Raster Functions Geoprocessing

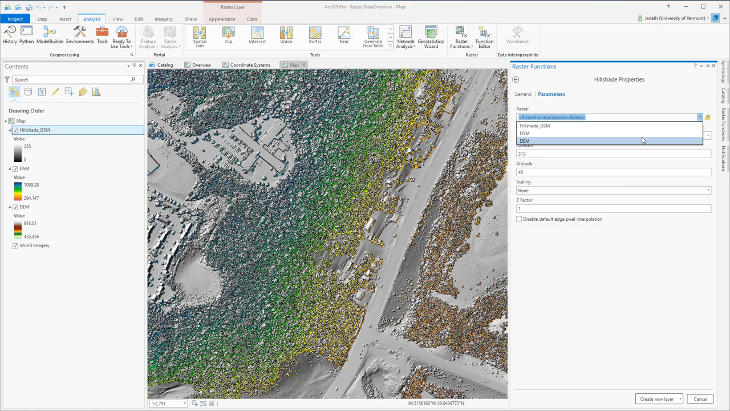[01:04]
You'll notice that raster functions execute near instantaneously. That's because they're not actually creating a new raster dataset, but rather they're creating a virtual representation of the existing raster data.
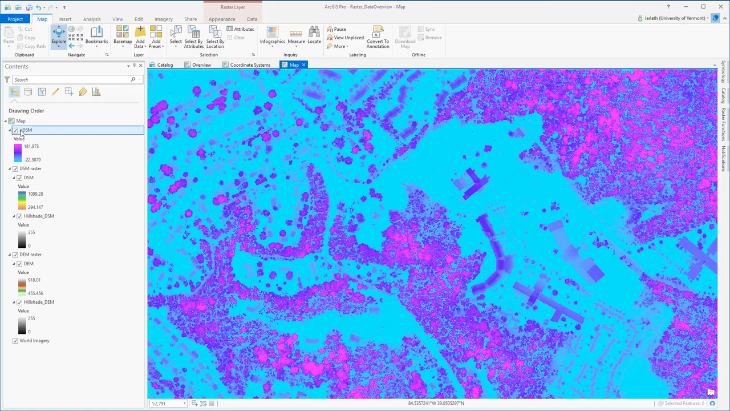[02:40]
Now each pixel value represents the height above ground for buildings, trees, and other above ground features. Now I'm going to create an NDSM, but using geoprocessing tools. The geoprocessing tool I'm going to use is called the raster calculator. It's very similar to the function calculator. The key difference here is I don't have to set variables, and then that my output raster is actually a new raster dataset that's written to my hard disk.
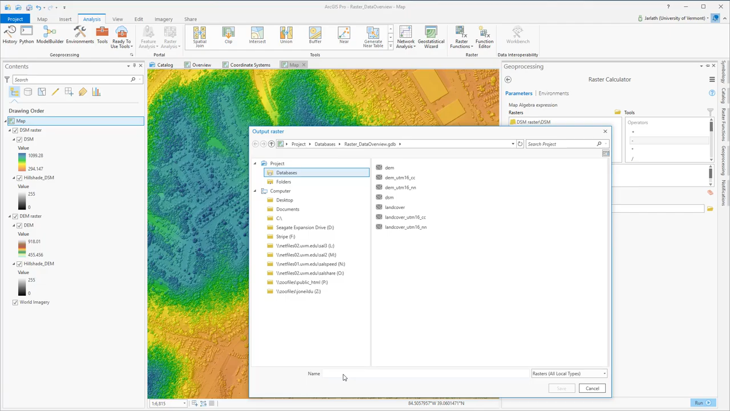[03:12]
I'm storing this new raster dataset inside my geodatabase. The raster function calculator took less than a second to execute, but the raster calculator geoprocessing tool actually took two minutes.
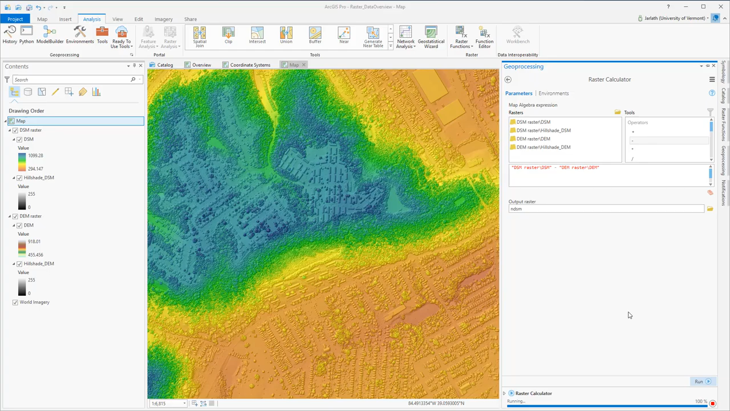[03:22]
For the purposes of this video, I've sped that process up.